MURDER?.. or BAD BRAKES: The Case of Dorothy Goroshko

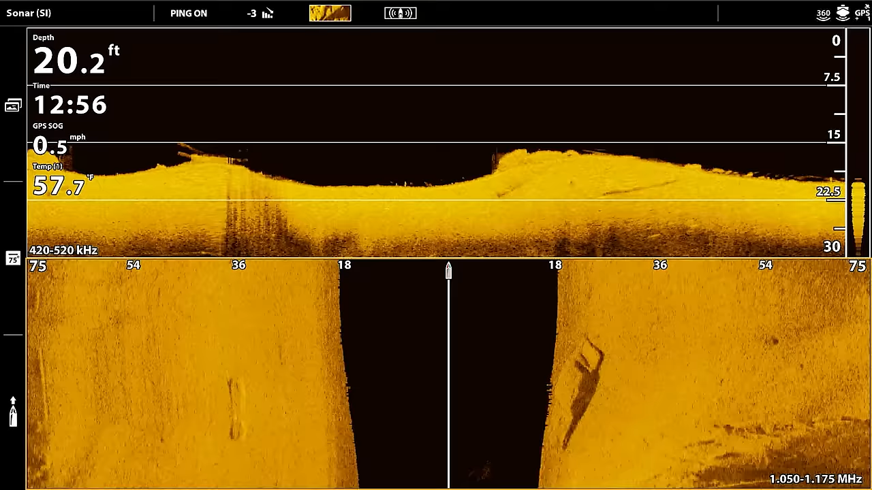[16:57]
On screen: depth 20.2 ft, speed 0.5 mph
Oh, I don't know. What is that? I mean, no, I mean, it's a car. I'm just saying what year, what model.
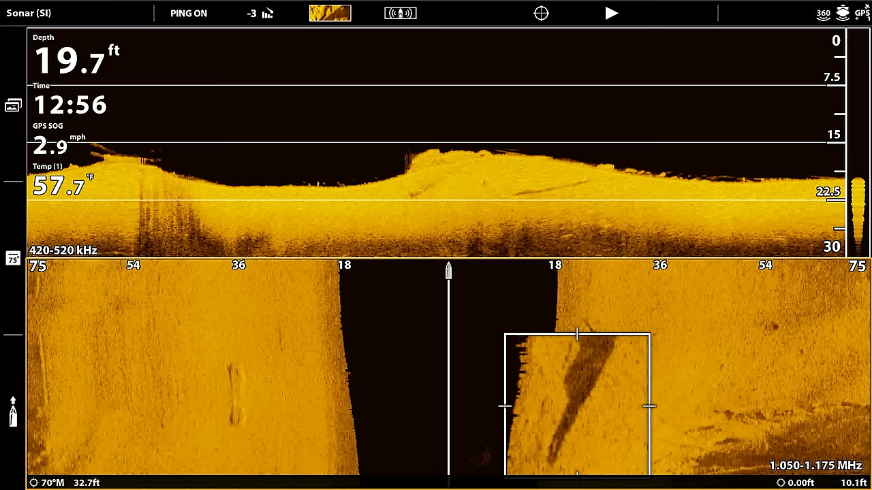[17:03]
On screen: depth 19.7 ft, speed 2.9 mph
I'm gonna hit it a little bit slower here.
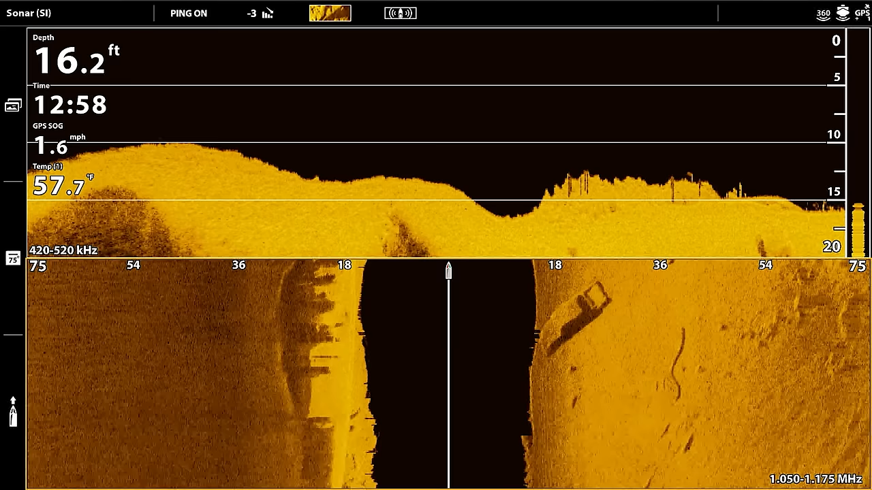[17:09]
On screen: depth 16.2 ft
Okay, look at the side of it right there. Yeah, there you go. Okay, that is not the vehicle. That looks like a Cadillac though, like. All right, so we don't need to dive on that one. That looks like a Cadillac.